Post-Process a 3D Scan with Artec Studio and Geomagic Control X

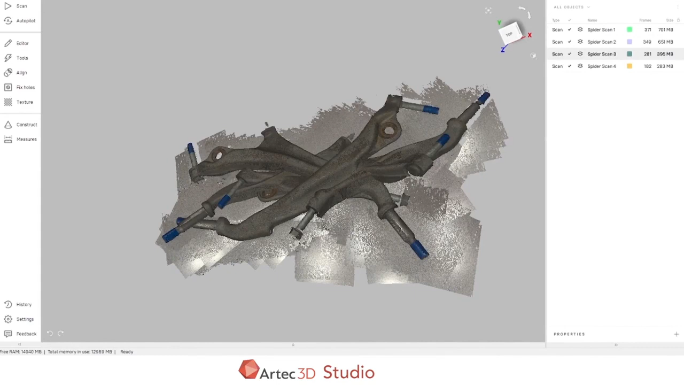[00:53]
Right now they're being shown in full color mode. We can change that to scan color. To make it a little bit easier to interpret what's what.
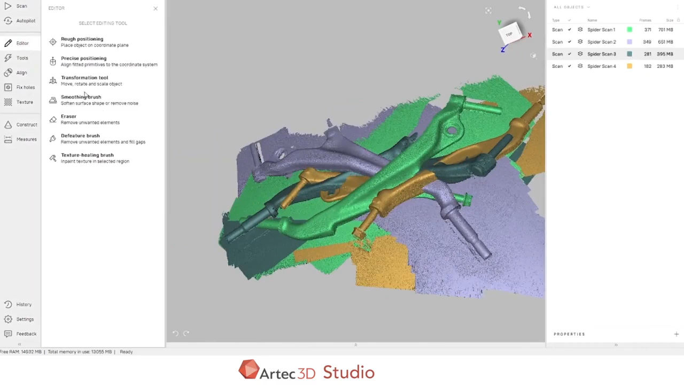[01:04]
First thing we need to do is delete the table that the object was scanned on. We'll use the eraser tool and we'll use it on one scan at a time.
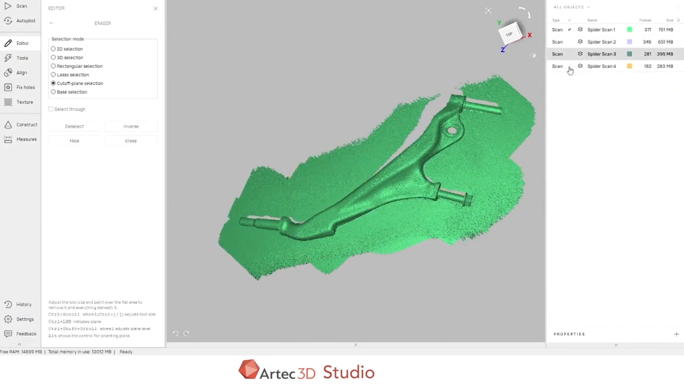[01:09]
I'm using a cutoff plane selection by suggesting an area.
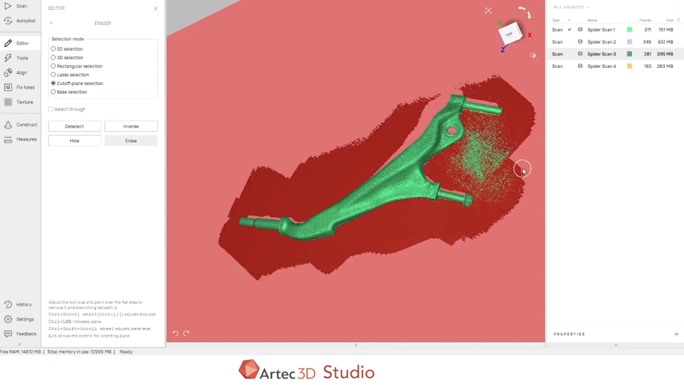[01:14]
The software will extrapolate that plane and we can delete the table.
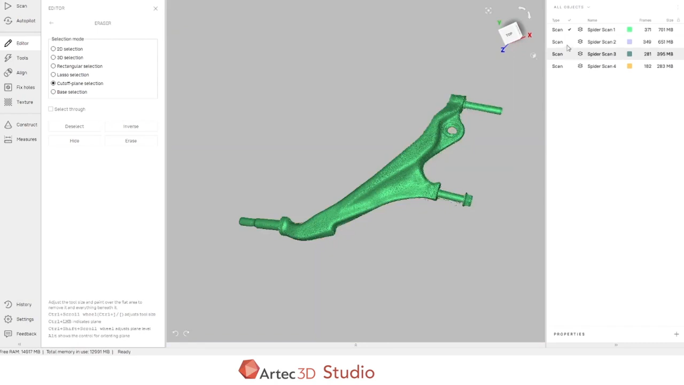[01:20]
Let's do that for all four scans.
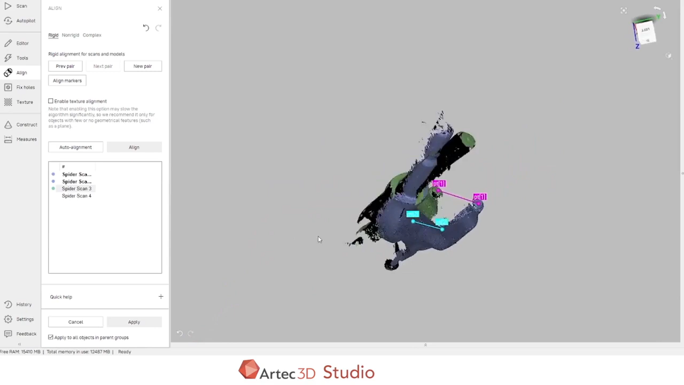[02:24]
And the end of the stud will be close enough.
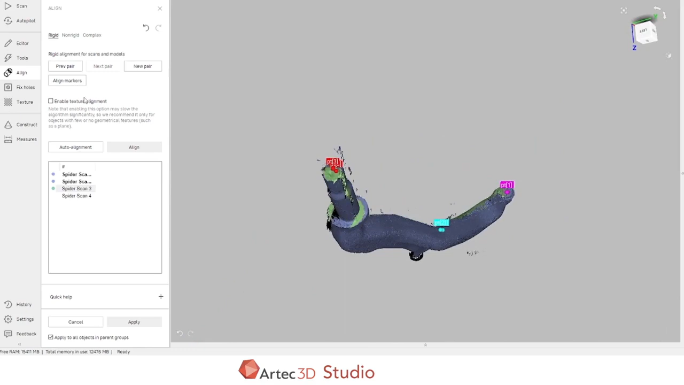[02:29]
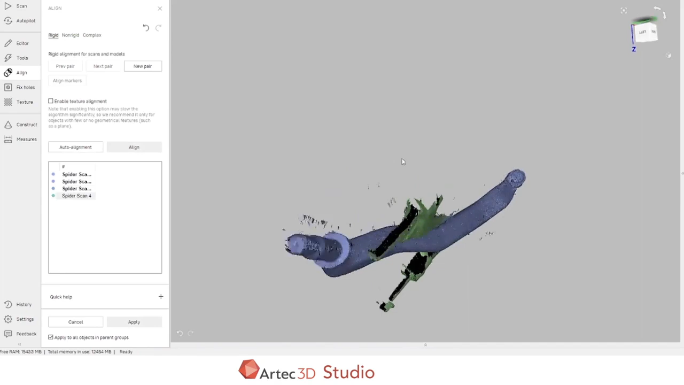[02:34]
Again, the points that we're using as markers are just recommendations so the software can use those as much or as little as it needs to.
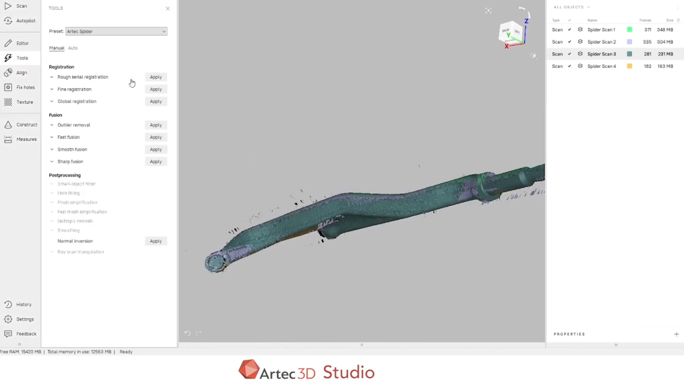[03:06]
Registration is a process that takes all of the individual scan frames and moves them out along their nearest neighbors to remove duplicates and to ensure that the scans agree properly with each other.
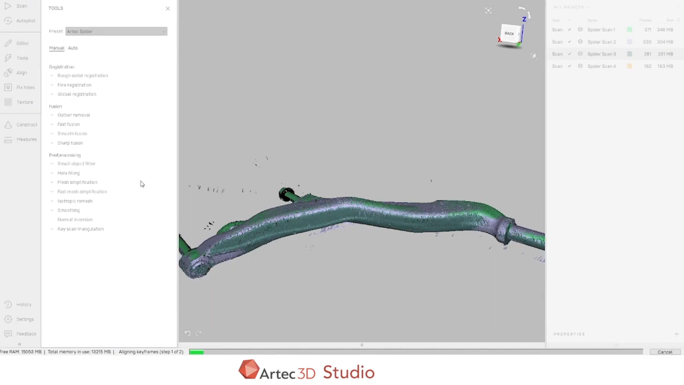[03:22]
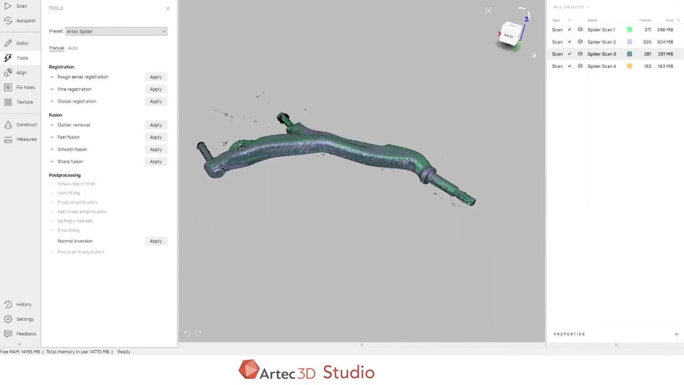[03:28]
Now that we've completed the registration algorithm, we can see that there's still a little bit of noise from the table left over,
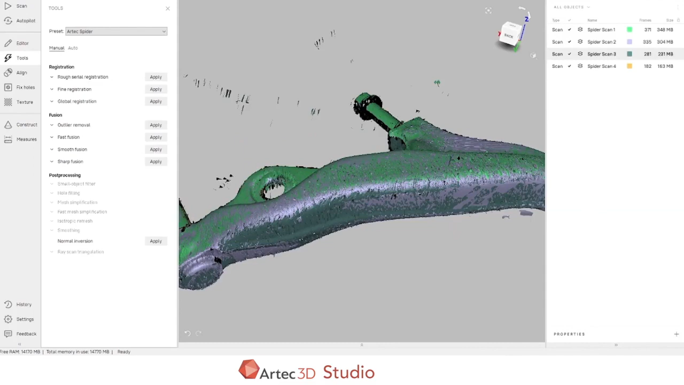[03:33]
as well as some hanging data around the edges of the scans.
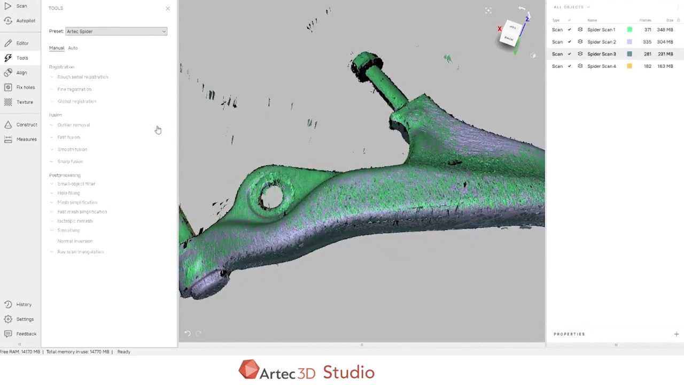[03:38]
We can run outlier removal to deal with this noise. Now that we've cleaned up a bunch of the noise, the last step that we want to run is the fusion. The fusion takes all of the individual scan frames, compares them against their neighbors, and generates the actual mesh file.